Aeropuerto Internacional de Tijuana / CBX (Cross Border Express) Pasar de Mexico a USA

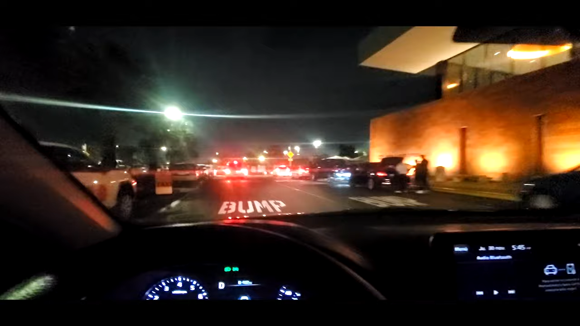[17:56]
Literal, nada más hay que estacionarlo y
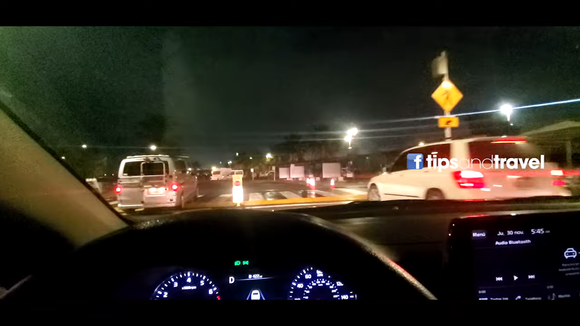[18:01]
entregar la llave y decir en qué número lo dejamos. Aquí está el estacionamiento.
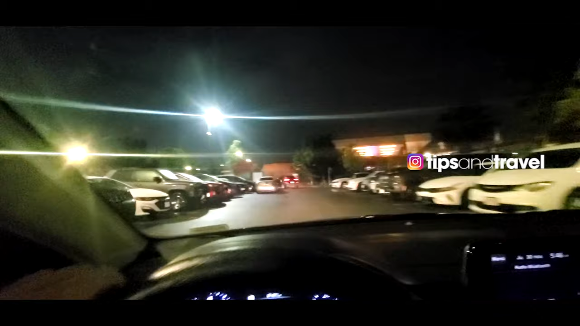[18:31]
Yo creo que vamos a aprovechar ese, a ver de este lado, a ver si hay otro.
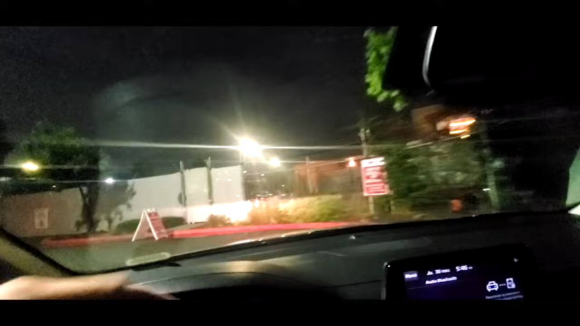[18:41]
Aquí hay uno.
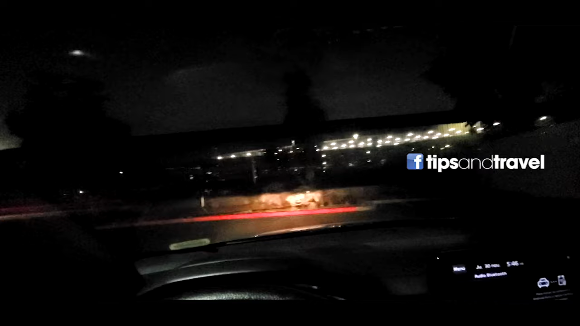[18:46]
Aquí vamos a dejarlo en el lugar Number One.